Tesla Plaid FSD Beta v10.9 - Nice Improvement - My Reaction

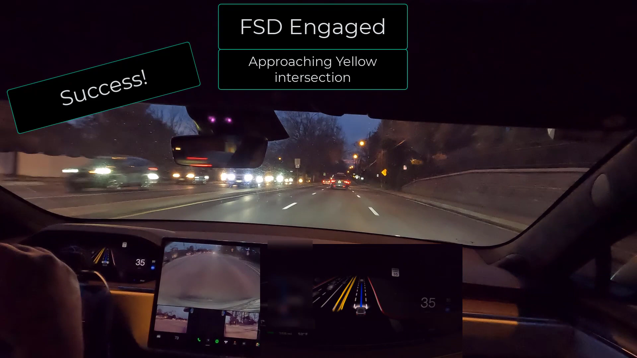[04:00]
we're passing the same intersection Uh, the car would really slow down, uh, especially with the yellow light So, you know, I think it recognized and it can continued on through and that's that's really awesome That is really good. I'll also try to post that video right there So you can also maybe move forward and and find the the the same, um Compare the difference So let's go let's let's let's go a little bit above the speed limit. Oh, okay immediately it starts adjusting and moving out of Yeah, I really like the assertive profile setting
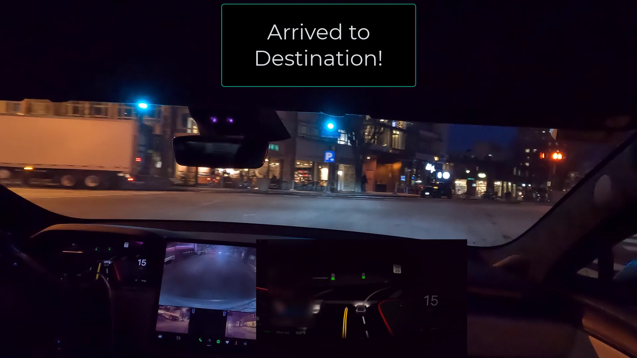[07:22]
I will set the uh, next low Uh, we'll just head back home because you know, this this was potentially uh, let's say a taxi trip Um, so we have some, um, roadblocks in front of us. Let's see how this does um
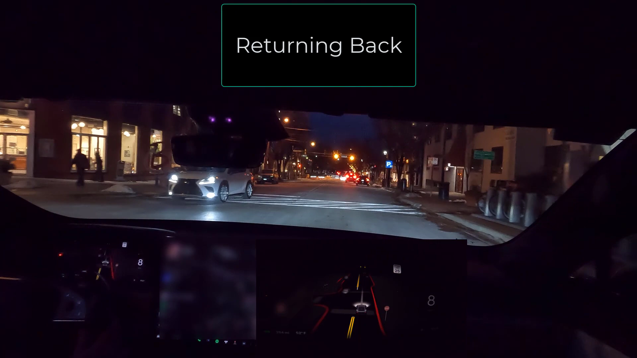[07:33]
I'll go here There's some there's some complexity in front of us. So let's see how the car okay So we uh, the car wanted to navigate to the left But now it's gonna have to adjust. There's a car right here next to us Uh Okay, so i'm assuming this car is just waiting because it sees this car over here on our right has the lights on as you can see in the indicator And we have a red light.
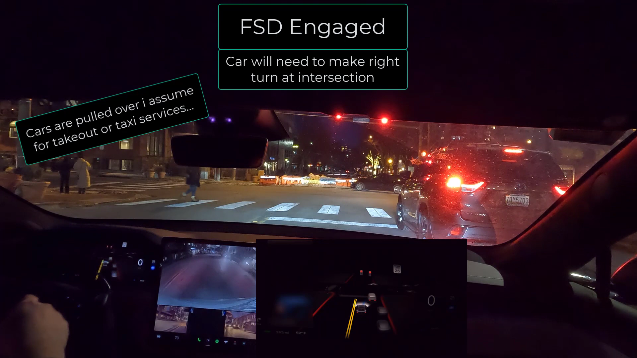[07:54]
So, uh, let's see if what this car will do if this car doesn't start moving Okay, so the card okay, so let's just go ahead. Let's i'm just giving a little bit of push. It's still on autopilot. Okay It has its right lane. Oh, okay. All right. I like this. Well done Well done. It still stayed on autopilot. I just put the acceleration. I'll let the car do uh, do what it needs to do by reading You know all the lanes. Okay, here. All right. I'm still giving it a little manual acceleration. So I just let off here Um, um, there is a car coming.
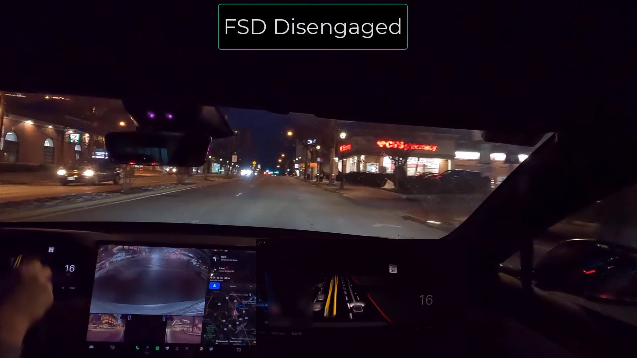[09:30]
Autopilot's back on We have the crosswalk little indicators on but the pedestrians finished crossing Okay, so we're approaching a Okay, good intersection with a yellow to red change so we're good Like comes on very good accelerates on through very good
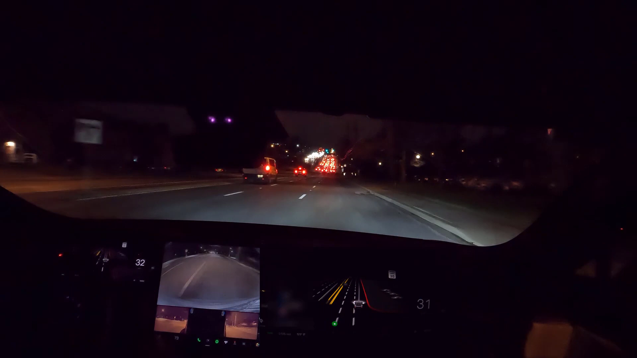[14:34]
I don't know what so as you can see here This seems to be like a little glitch, uh as we approach our destination, but other than that, um,